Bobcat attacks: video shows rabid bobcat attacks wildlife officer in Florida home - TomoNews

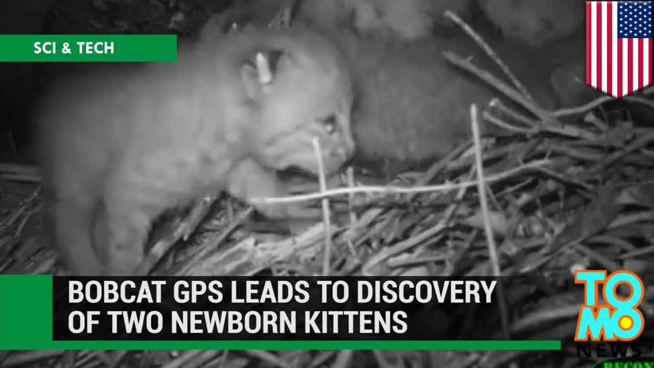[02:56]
Geotagging bobcat leads to discovery of two newborn kittens.
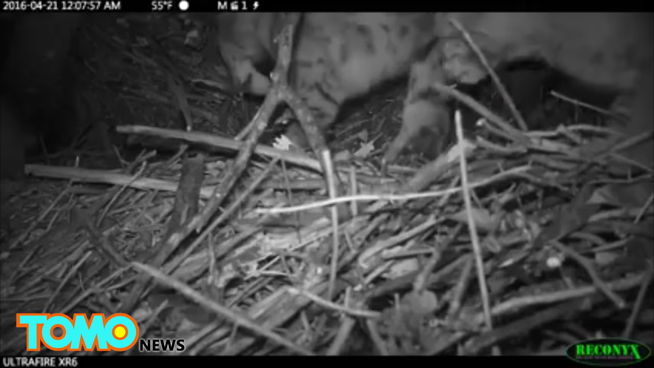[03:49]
and they soon moved out of the den, much to the delight of the original occupant of the nest, a wood rat.